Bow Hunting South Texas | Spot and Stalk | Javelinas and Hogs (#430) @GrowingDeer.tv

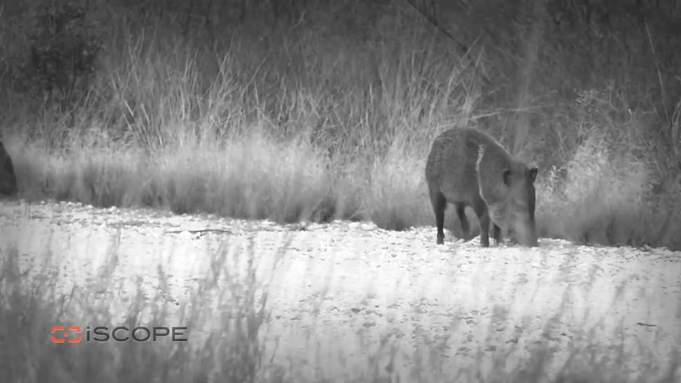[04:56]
and spreads just enough corn to track hogs or javelinas out of bush into the road.
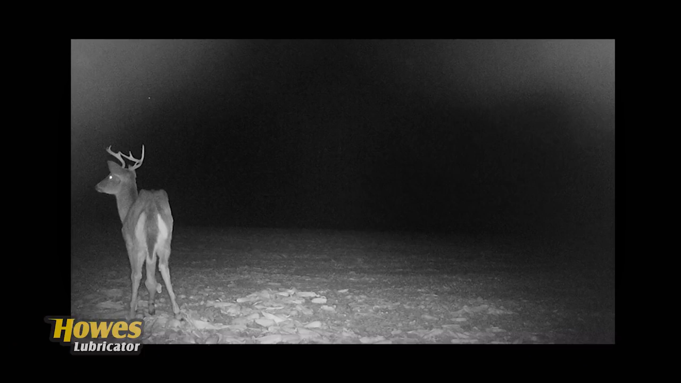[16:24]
If you look at these pictures closely, you can tell this buck has a broken leg. Two coyotes tried to take this buck down right in front of his trail camera.
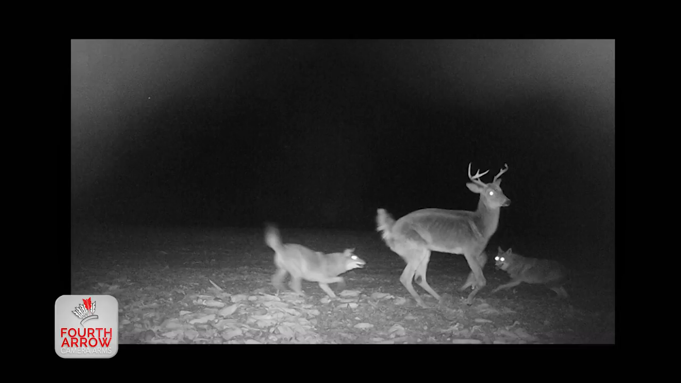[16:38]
Fortunately, my buddy got another picture of the same buck the next day, and he appeared to be okay.